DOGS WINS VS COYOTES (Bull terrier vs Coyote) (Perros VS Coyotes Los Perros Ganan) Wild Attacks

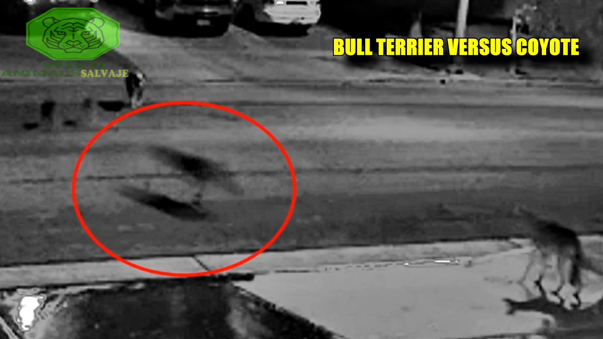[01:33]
en este caso veremos que los coyotes piensan en comerse a un pequeño perro pero tienen mala suerte y su objetivo está protegido por lo que parece un Bull Terrier que defenderá
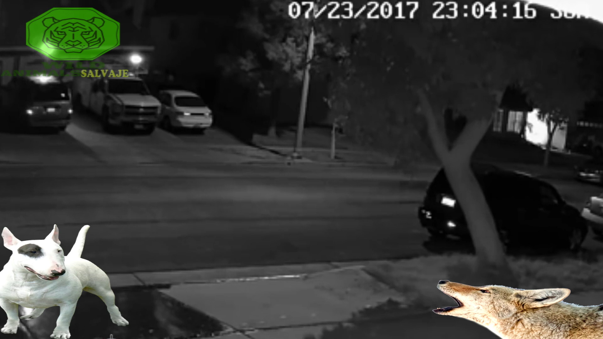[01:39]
a sus compañeros de una forma salvaje ya que su rápida reacción asusta al
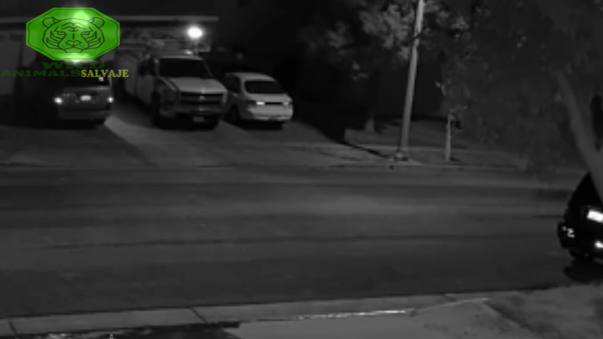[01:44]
primer coyote que ataca al perro de menor tamaño este
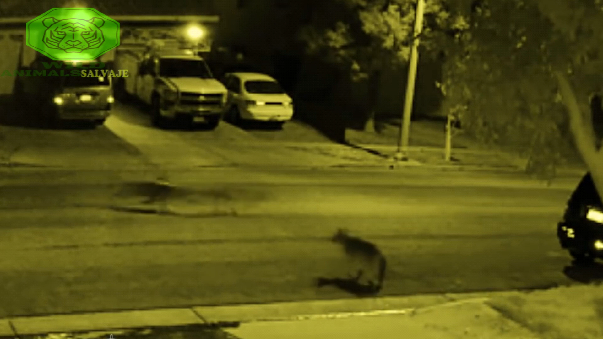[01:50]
Bull Terrier sale detrás de él junto con uno de los pequeños perros mientras otro
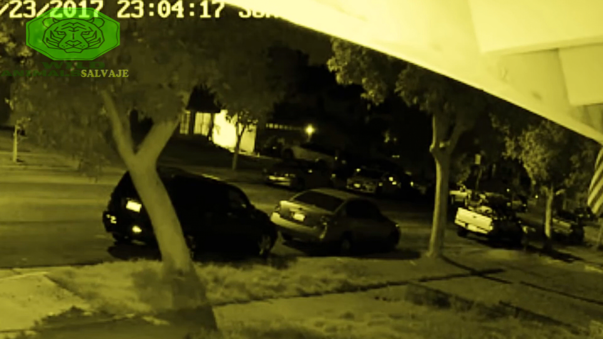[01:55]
se protege debajo de un coche sería interesante saber cómo terminó todo esto
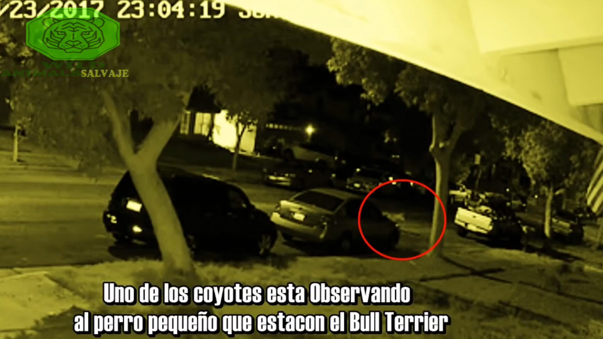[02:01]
Seguramente si se trata de un Bull Terrier estos coyotes no terminaría muy bien aquella noche